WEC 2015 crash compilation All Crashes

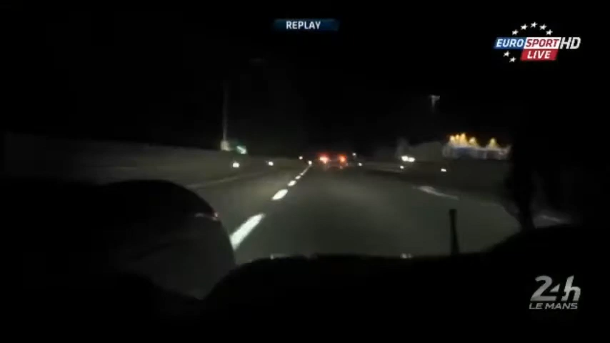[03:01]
Pour moi, c'est la même chose, en survitesse en entrée et après il n'arrive pas à survivre.